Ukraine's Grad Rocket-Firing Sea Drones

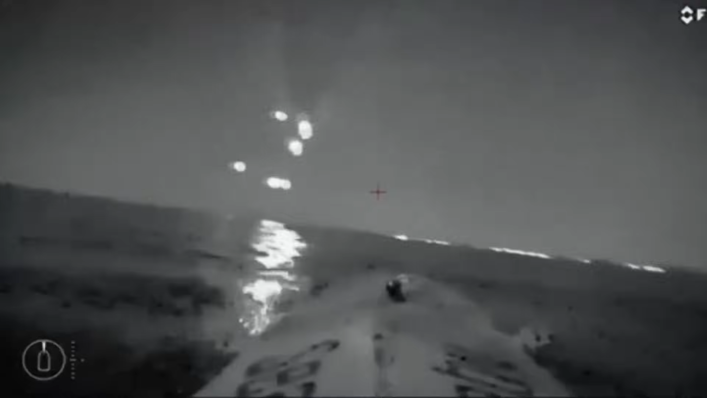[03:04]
Back in January 2024, footage of a USV firing what appeared to be smaller rockets at a Russian patrol vessel emerged.
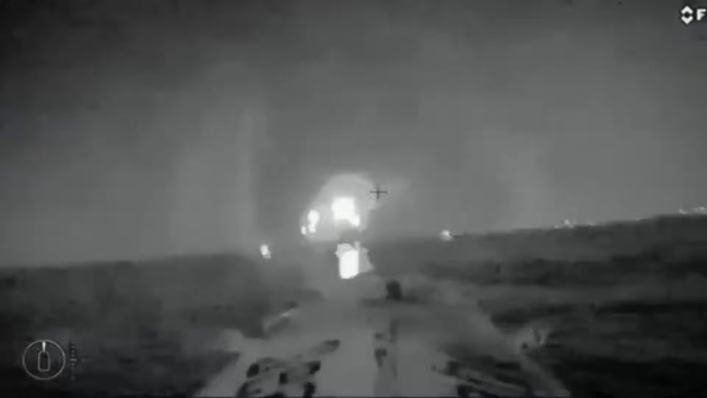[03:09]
The rockets are believed to have been RPB-16 or RPOA thermobaric rockets.